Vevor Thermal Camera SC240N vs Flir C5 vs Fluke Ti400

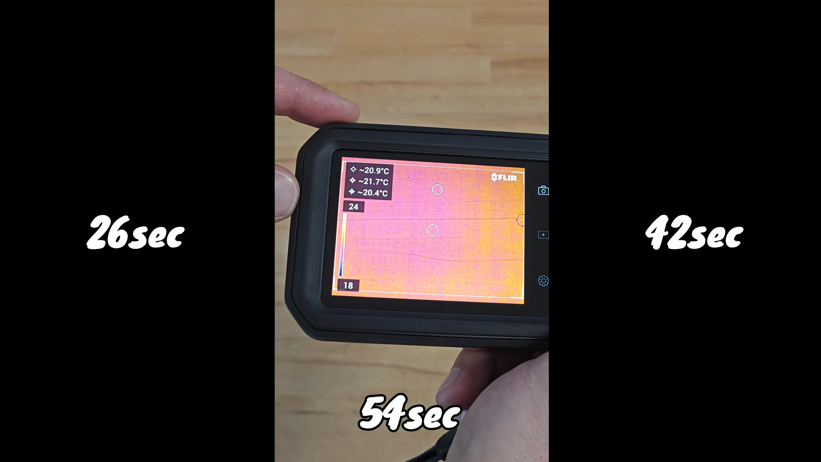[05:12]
It seems that the fastest booting time is on Weber, probably I should mention that on FLIR there's a standby mode, visually the camera is off,
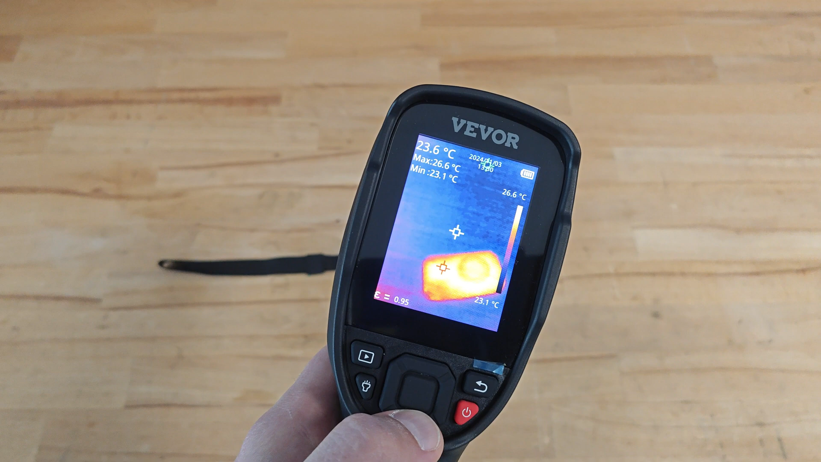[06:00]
On screen: spot 23.6°C, max 26.6°C, min 23.1°C, scale top 26.6°C, scale bottom 23.1°C
such standby mode is not available on Fluke and Weber, let's take a look on Weber when it's working, the model I have, the 240N, doesn't have a visual light camera, so the image we see is only from the infrared sensor, on the screen we can see the maximum and the minimum temperature of the objects we are monitoring, the date and time,
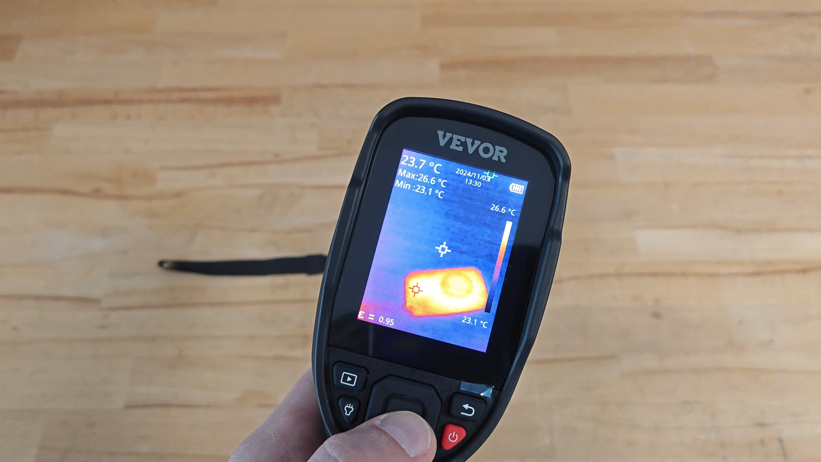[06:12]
On screen: spot 23.7°C, max 26.6°C, min 23.1°C, scale top 26.6°C, scale bottom 23.1°C
battery level indicator and the emissivity the system is set on. The model lets you choose between four pallets,
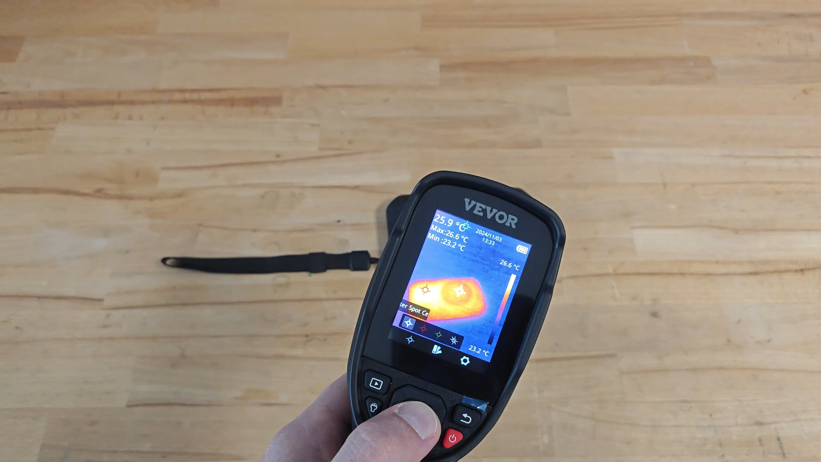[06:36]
On screen: spot 25.9°C, max 26.6°C, min 23.2°C, scale top 26.6°C, scale bottom 23.2°C
In settings menu we have a lot of submenus, let's open measure parameter.
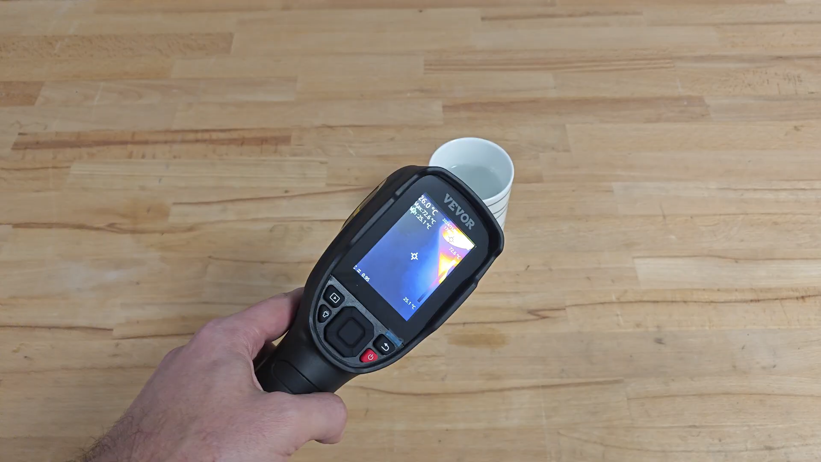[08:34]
That short freezing of the image you saw on all three devices is the calibrating time. Sadly, Weaver is not informing the user when this process is happening, in contrast with Flir and Fluke, which are displaying calibration message on their screens. Over there I have one hot cup of water, let's compare the readings of the devices.
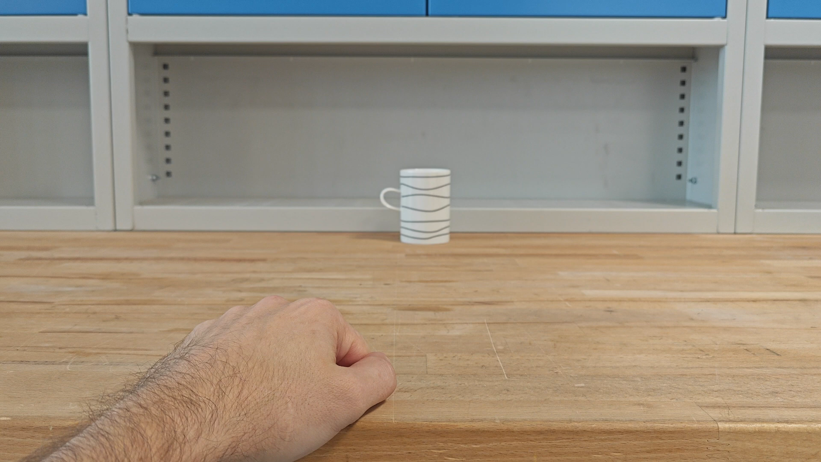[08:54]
All three of them will be set to ambient temperature of 20 degrees Celsius and emissivity of 0.95.
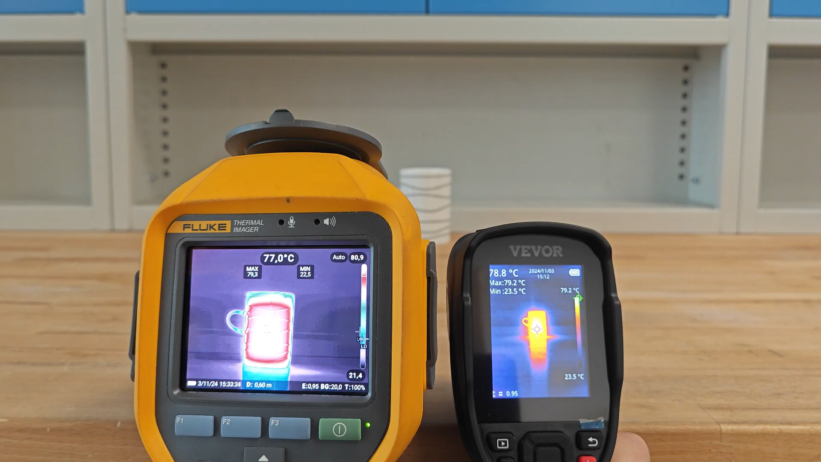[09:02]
On screen: max 79.2°C
According to Fluke, the distance is 60 cm and the maximum temperature is 79.1 degrees Celsius versus
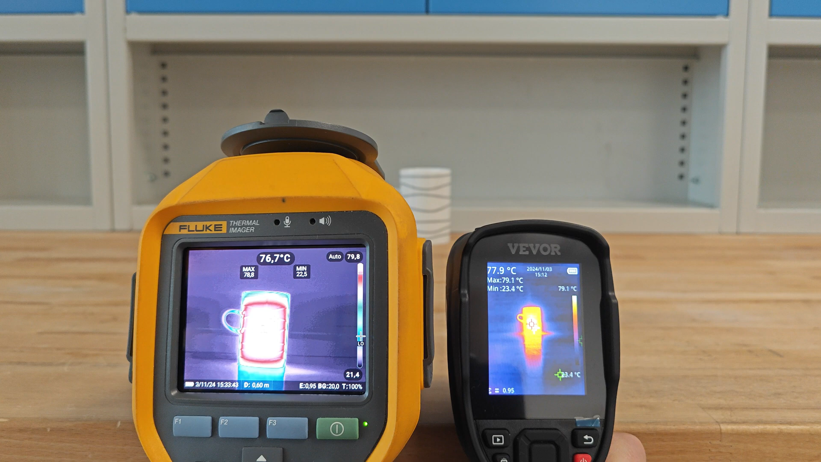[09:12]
79.1 on Weaver. Pretty accurate. Same exercise with FLIR.
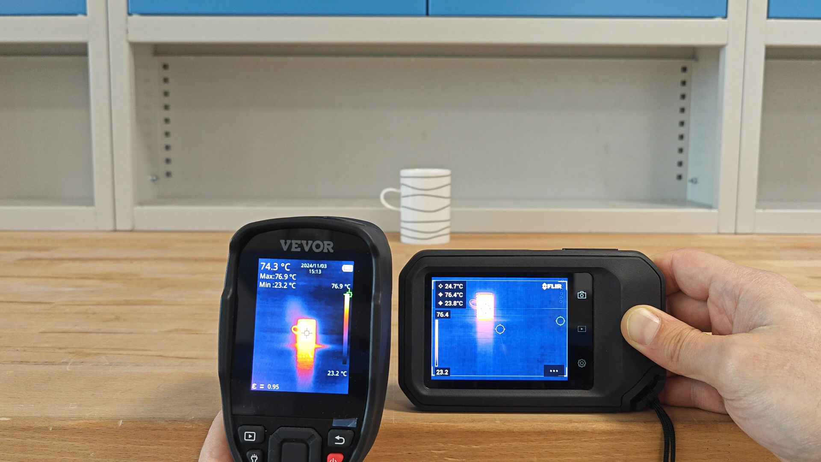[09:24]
On screen: scale top 76.9°C, scale bottom 23.2°C
76.5 versus 76.9 on Weaver. Let's try the same with a relatively cold object.
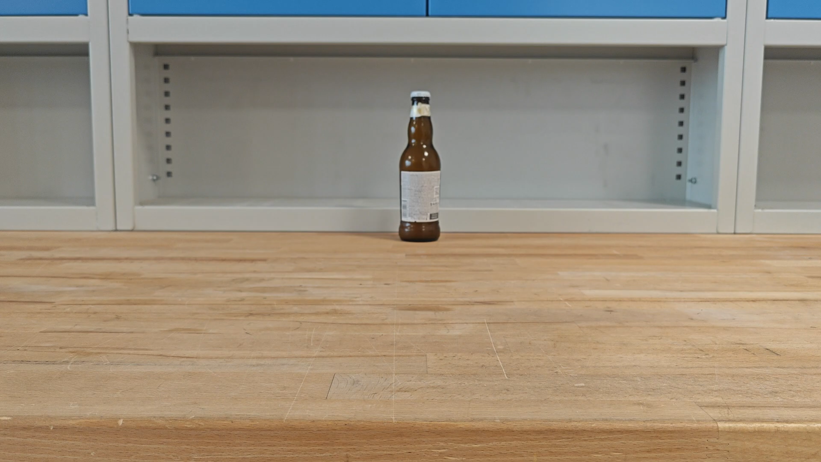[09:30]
The distance is again 60 cm. According to Fluke, the minimum temperature is 6.4. According to Weaver, 7 degrees Celsius.
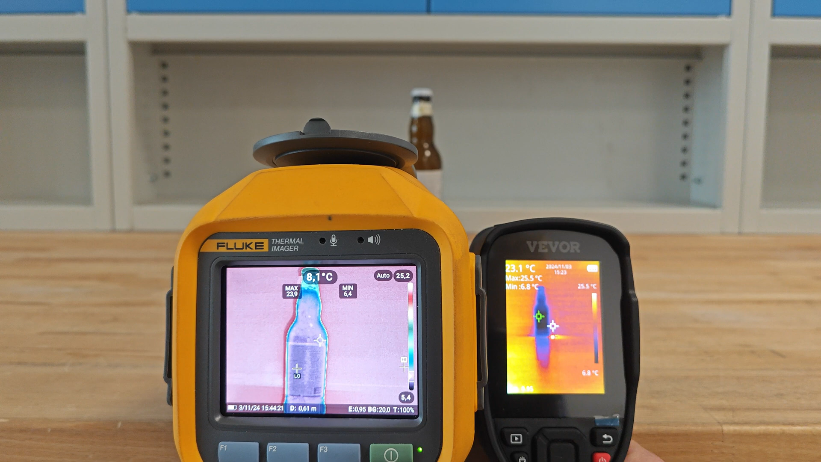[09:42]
There's a slight difference. Continuing with FLIR, 7.6 versus 7.4. Here the difference is smaller.